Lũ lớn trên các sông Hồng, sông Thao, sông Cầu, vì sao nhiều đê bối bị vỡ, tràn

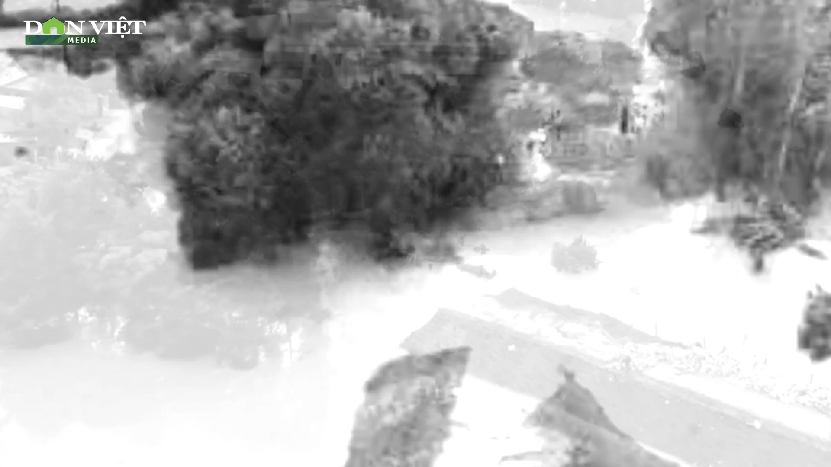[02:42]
dân quân tự vệ Rất đông người dân 2 xã đã có mặt kịp thời để phối hợp khắc phục sự cố UBND tỉnh Tuyên Quang cho biết tối ngày 10 tháng 9 đê tả sông Lâu đoạn qua xã Quyết Thắng Huyện Sơn Dương bị vỡ,